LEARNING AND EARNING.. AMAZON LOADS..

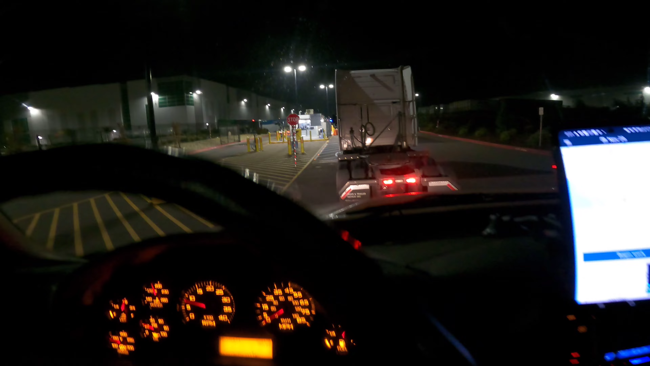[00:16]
Yes, sir. We done made it to this Amazon security gate.